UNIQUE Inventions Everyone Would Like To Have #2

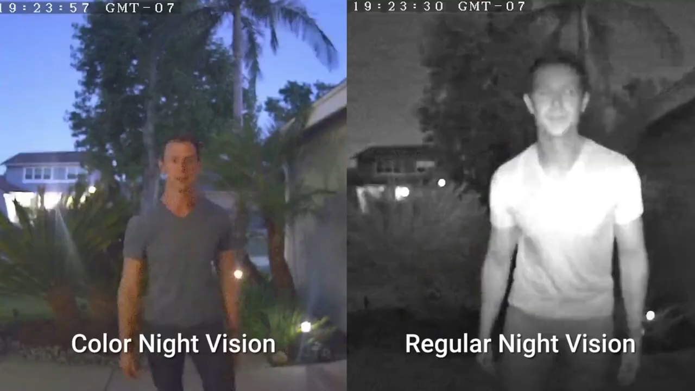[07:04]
and comes equipped with both color night vision and regular infrared night vision. Sure, that's nothing new, but this doorbell does so much more.